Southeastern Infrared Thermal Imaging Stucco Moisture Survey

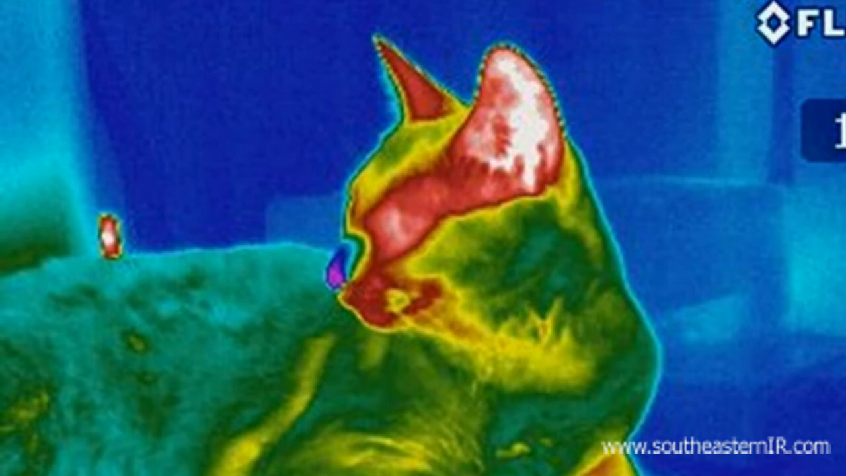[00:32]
Here you can see that my cat has very warm ears. While the thermal image can record specific temperatures, with stucco evaluation we are not as concerned with the actual temperature as we are the differences in temperature.
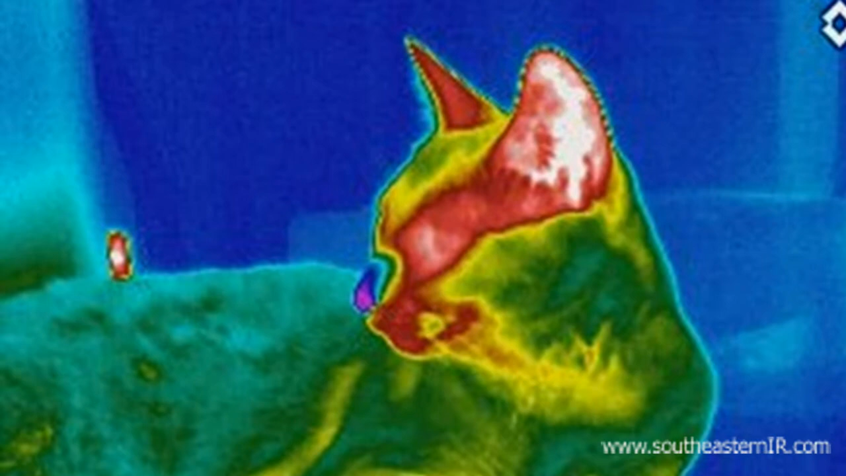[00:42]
We call these differences anomalies. Let's look at a couple of examples to demonstrate what I'm talking about.
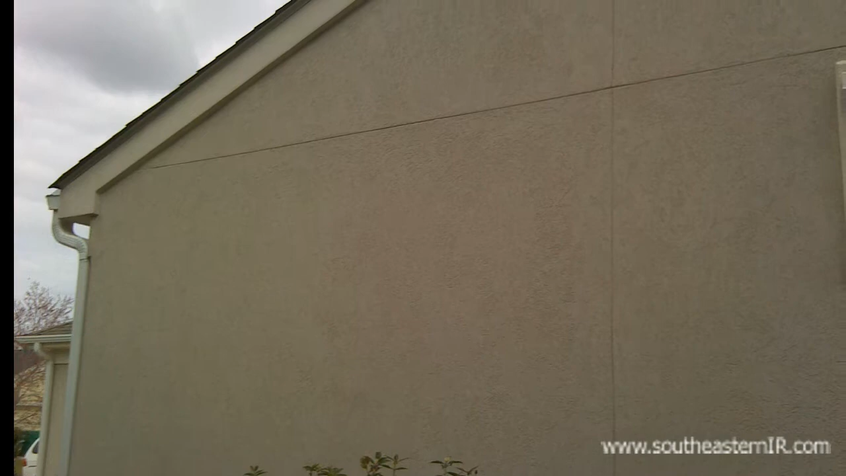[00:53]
In this image we see a stucco wall as it normally appears. This is how thermal imager sees the wall.
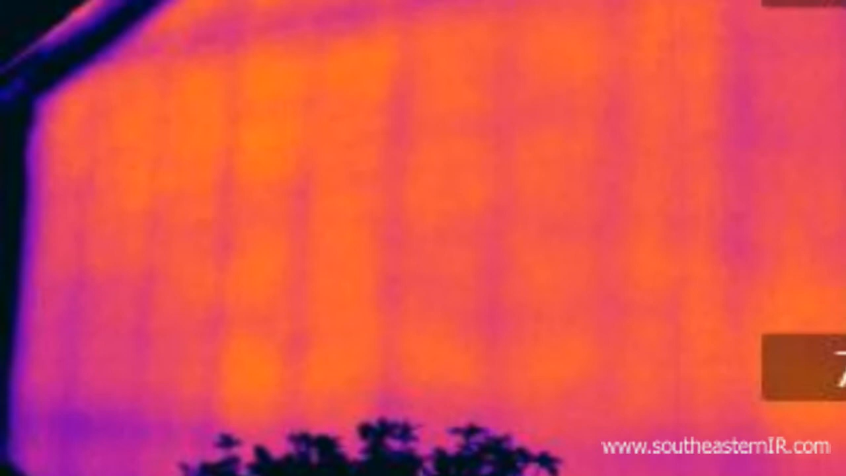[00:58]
We can see the wall framing and the stucco siding looks consistent throughout the image based on the even thermal patterns.
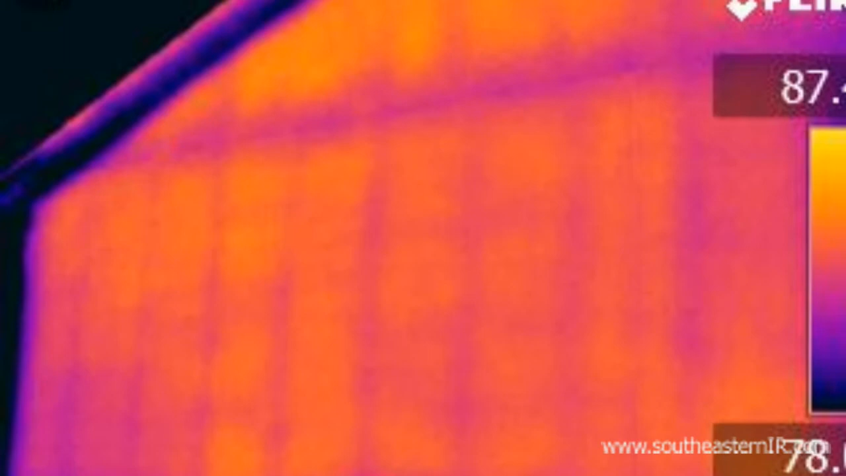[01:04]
Here's another example.
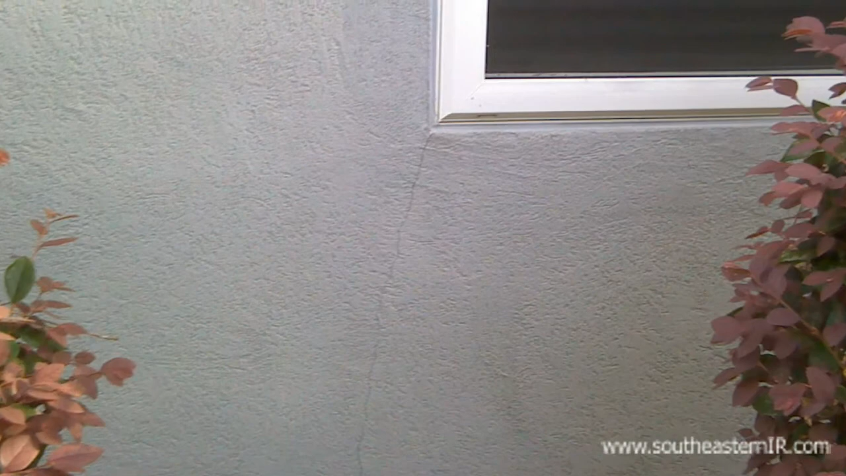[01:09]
In this image we see a typical window and you see a crack in the stucco.
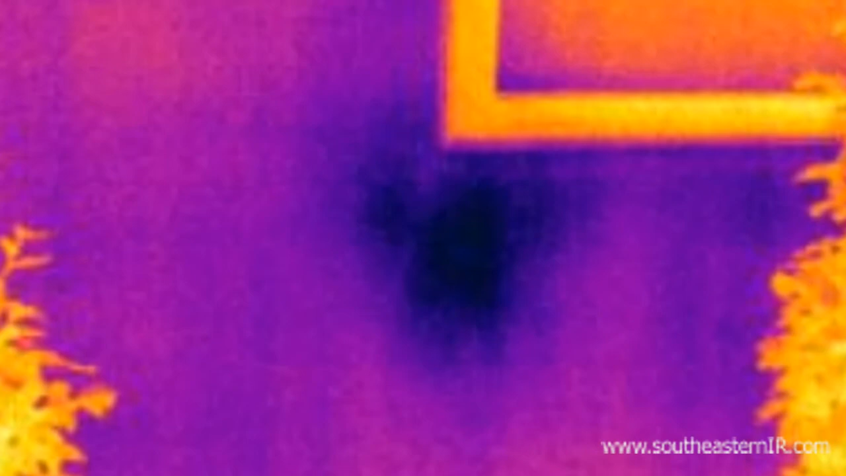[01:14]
However, in this image we see a distinct difference under the window. This is what we call the anomaly. The question is then what causes the anomaly. Since the anomaly is recorded as a temperature differential,
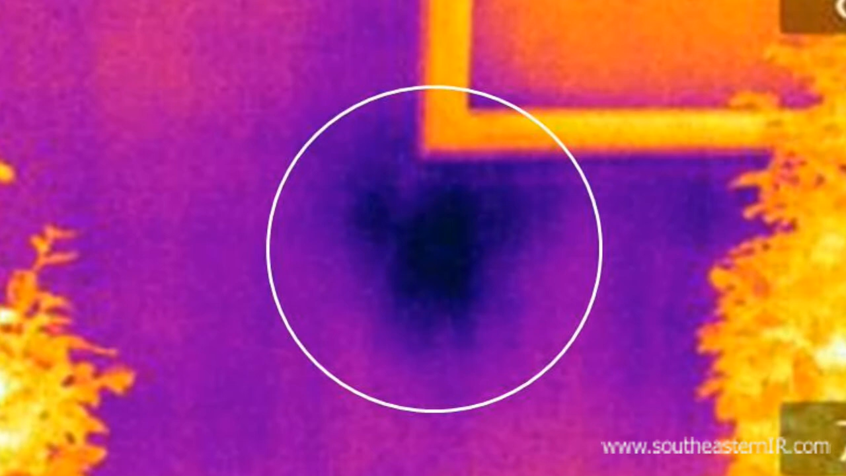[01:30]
it's important to be able to discern if the cause is evaporative cooling from moisture, missing insulation, air infiltration or exfiltration, or perhaps mechanical systems inside the wall.
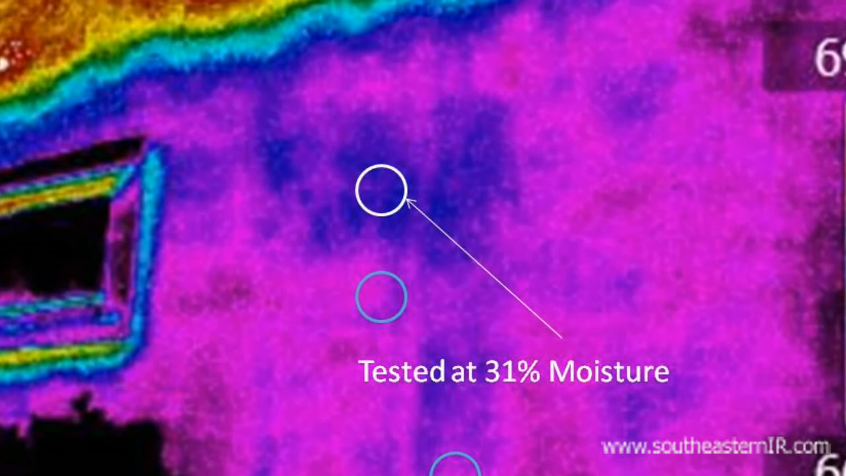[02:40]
As I stated earlier, thermal imaging is just one tool in getting an accurate evaluation of stucco siding and must be followed up with additional testing to confirm moisture infiltration and the extent of the infiltration.